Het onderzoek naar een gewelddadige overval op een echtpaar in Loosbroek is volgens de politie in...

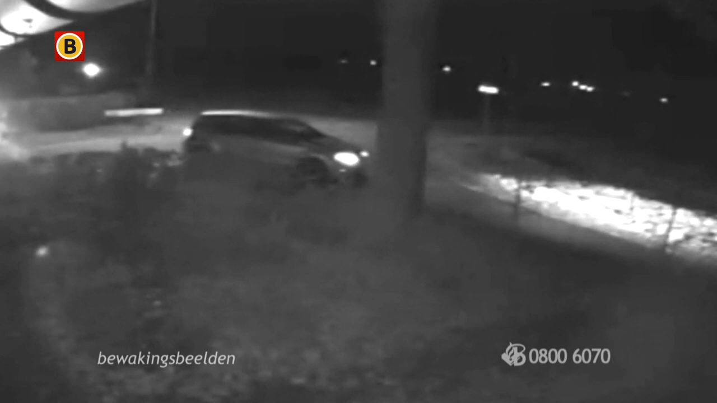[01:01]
Namelijk een lichtgrijze Volkswagen Polo. Het is een vijfdeursuitvoering en een model van na 2009. Als de auto rechtsaf de Achterdonkse straat inrijdt, schakelt hij de achterlichten uit. De voorverlichting blijft aan. We hopen dat er mensen zijn die dat iets zegt.